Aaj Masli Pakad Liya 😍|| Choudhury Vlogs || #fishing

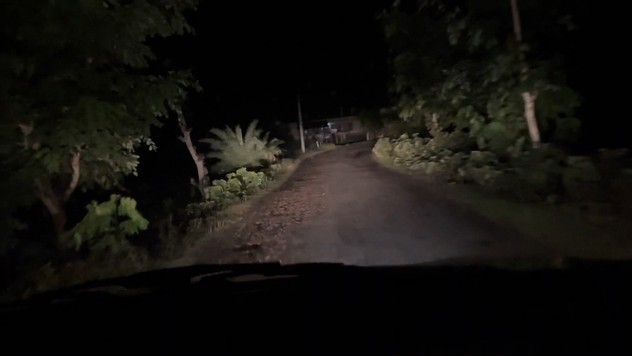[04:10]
तो गाइस ये रास्ते का हालत तो थोड़ा खराब ही हो गया, लेकिन अभी फिर से शायद काम शुरू करेंगे, देख रहा हूँ। तो मस्त चिकन विकन खा के हम आ गए घर।